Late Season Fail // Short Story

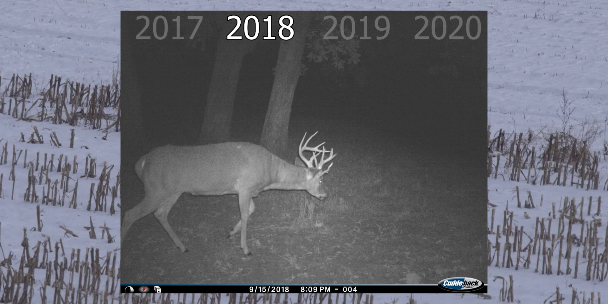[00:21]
He was the buck I was gonna kill. He was the buck that I was saving this crown apple for to celebrate.